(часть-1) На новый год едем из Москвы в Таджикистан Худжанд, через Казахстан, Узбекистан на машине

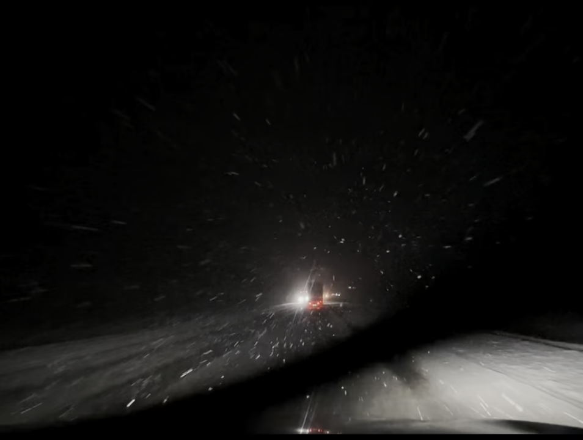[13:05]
50 ketib turamiz. 50. Soat nechchi? 6:40. 6:40 sahar. Qor to'xtagani yo'q, bir xil yog'ib turibdi. Видимость 40-50 фокс. Почти юр көрінмей десем болады. Кейін арнау құрайал шүтті ваң болады. Йо.